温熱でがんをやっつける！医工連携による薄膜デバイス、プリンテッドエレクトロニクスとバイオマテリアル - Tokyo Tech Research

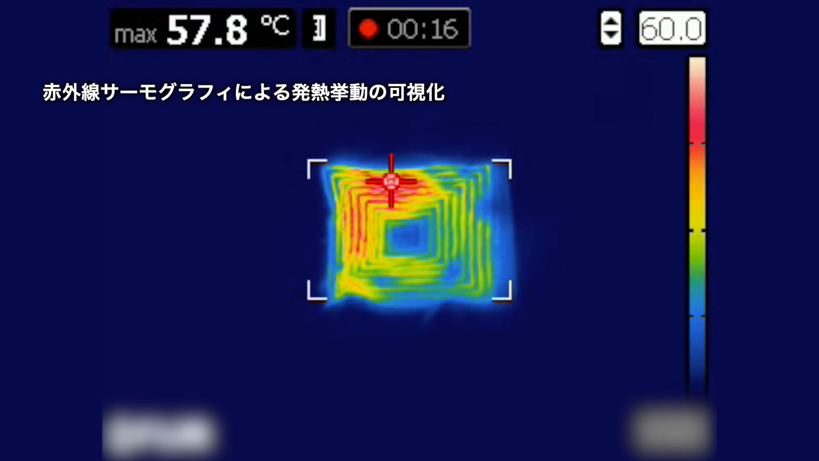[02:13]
On screen: max 57.8°C
つまりIHクッキングヒーターと同様の原理で作動する発熱デバイスです